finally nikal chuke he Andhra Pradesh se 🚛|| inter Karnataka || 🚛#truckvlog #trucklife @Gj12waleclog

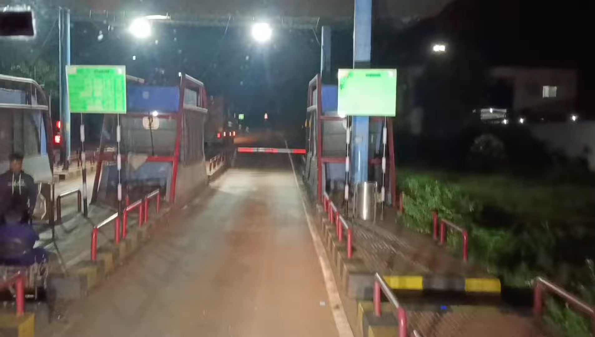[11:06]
यह टॉल कटवाएंगे फिर आगे चलेंगे 6-7 किलो मेटर में एक और टॉल आएगा फिर वो भी कटवाएंगे
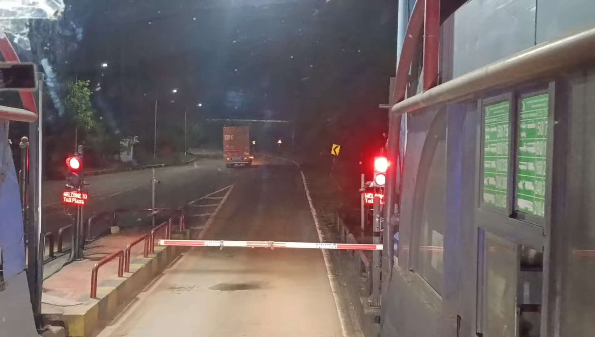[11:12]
फिर आएगे आर्टियो साअब टॉल पर करते ही आर्टियो साब को चड़ावा चड़ाएंगे उसके बाद में यहां से निकलेंगे पर बोडर तक कोई दिक्कत नहीं है
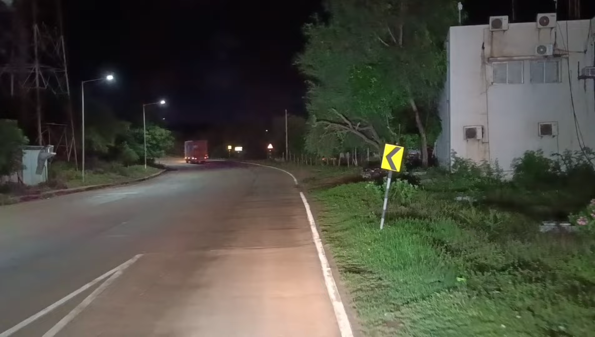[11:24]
तोल तो ताफि आएंगे लेकिन दिक्कत नहीं है कोई और भई अभी टाइम
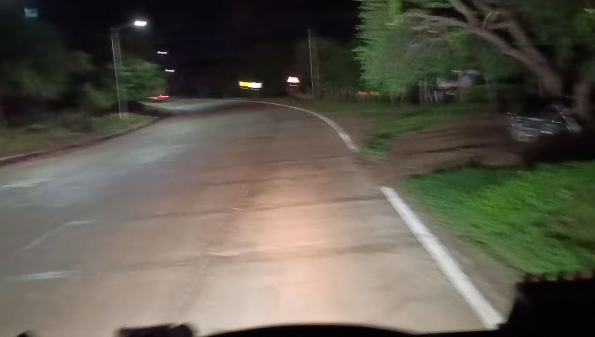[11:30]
हो चुका है रात को दो बज़ कर 53 मिन तीन बज़ रहे हैं अभी अलकी-अलकी से नींद भी आ रही है देखते हैं अभी अभी जुत्रा टॉल पार करके और पा
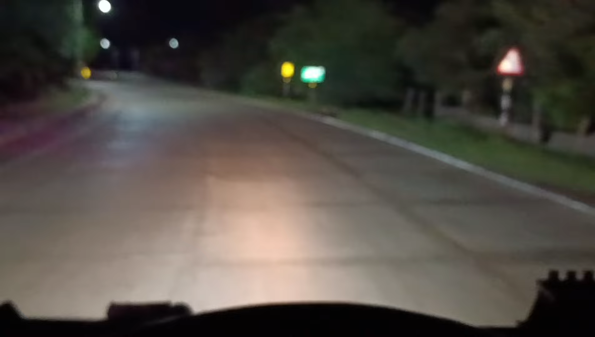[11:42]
अगर मुका मिलेगा तो पका गाड़ी को निकाल के चले जाएंगे आके लो बाई ये दूसरा टॉल भी आ चुका है अब फिर आगे आर्टियो